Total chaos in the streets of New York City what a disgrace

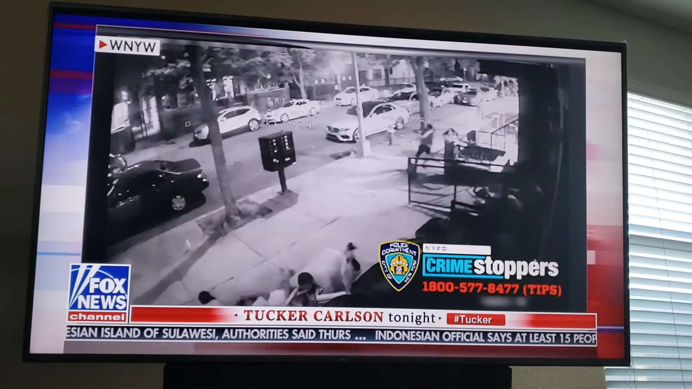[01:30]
Oh, shit. A man sitting in the back seat rolls down his window and starts firing... Four or five, six rounds.